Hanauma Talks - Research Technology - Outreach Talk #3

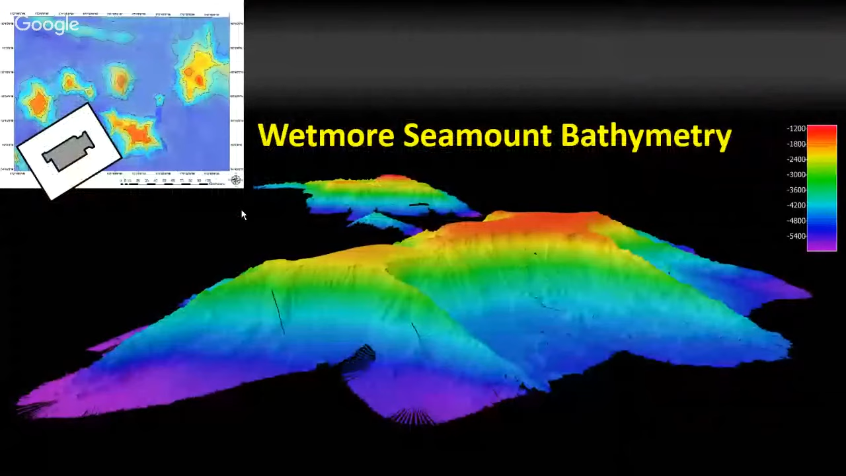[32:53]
it's pretty interesting it had three different levels and we think it's composed of three different volcanoes one two and three and maybe there's a couple actually underneath here um and this is the profile uh this line here is this profile line across the top um and shows the various depths so this is in the 14 1500 meter deep range um and then down here about so it's like about a um about a mile deep and then in here about 2000 meters deep and down
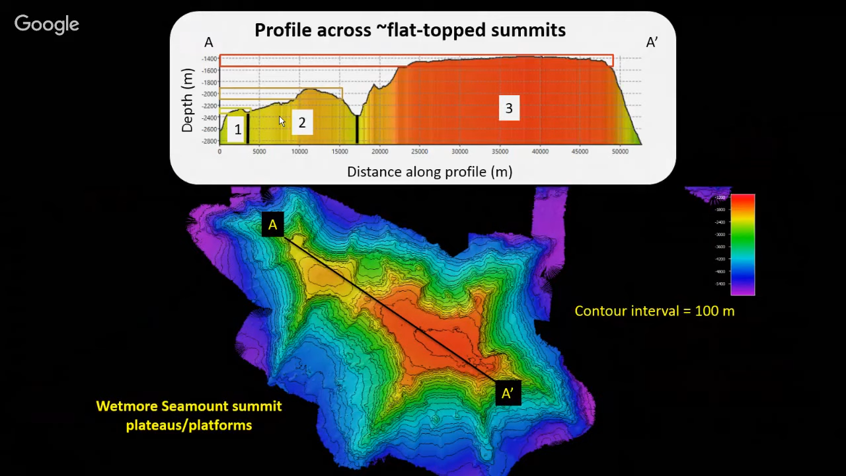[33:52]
these actually even when i started grad school they used to actually have drafts people we draw these things by hand and then actually they would color them by hand and then computers came about and software so we don't do that anymore we don't we don't actually print maps much anymore it's all done everything's on the computer pretty much and then these are some other examples uh getting into more detail using the
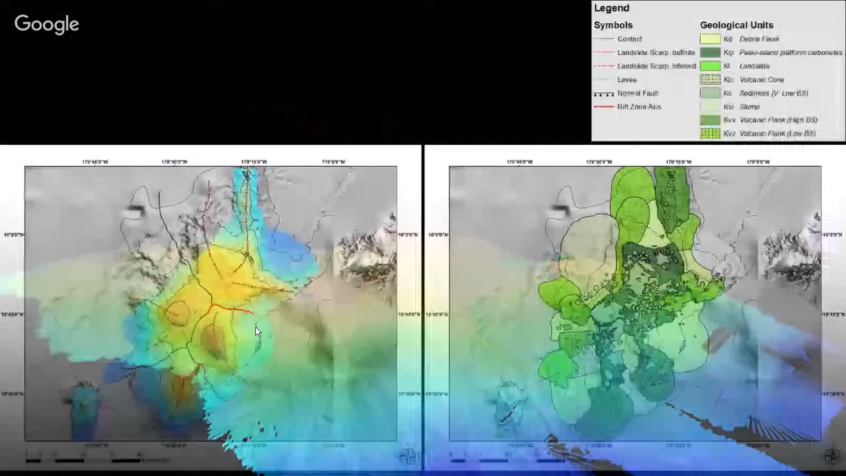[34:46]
uh sea mounts um this one edmondson composed of about uh three
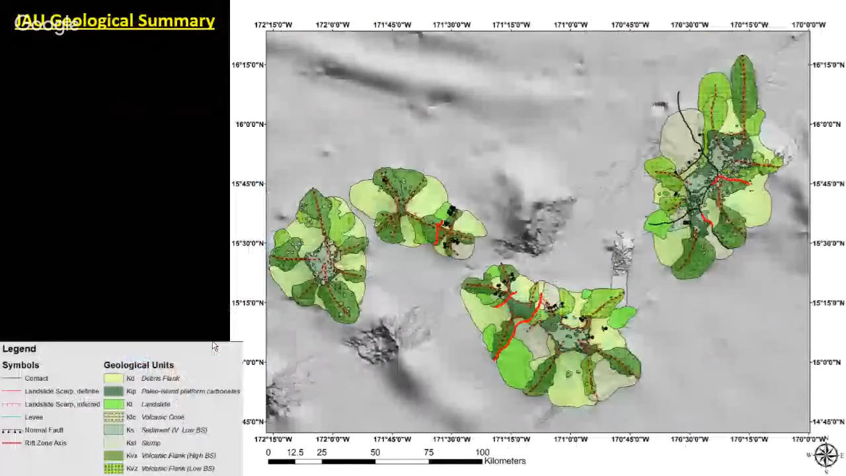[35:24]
then just as a summary um we're able to kind of as for the whole um region that sub region of the of the monument we're able to kind of tell a number of things the multiple periods of volcanic growth um you know on these several seamounts we mapped um different um these monogenetic cones mean they erupt one time that's like diamond head here and coco head um coco crater and um punch bowl they only erupt one time they come in later um after the main thrust of volcanism that builds the island or the seamount um
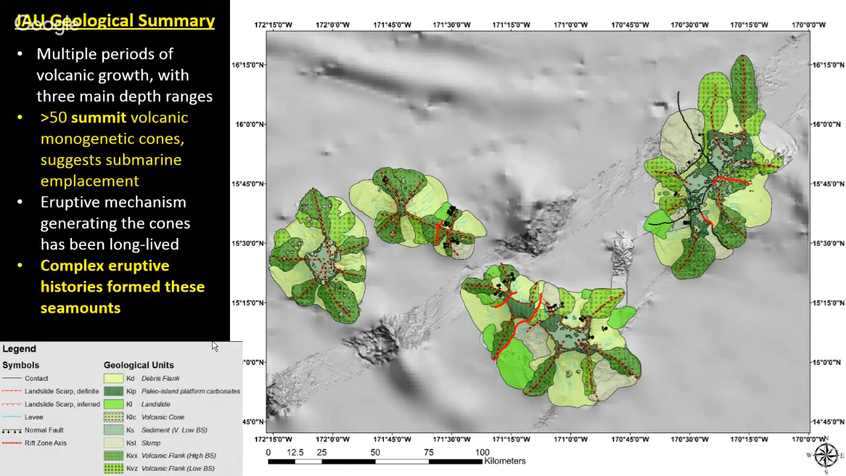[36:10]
and so the uh kind of a complex they're not just a simple mountain with one eruptive vent they've composed of numerous um different um volcanoes within the same seamount so what our data the purpose of our data and what we thought it was important to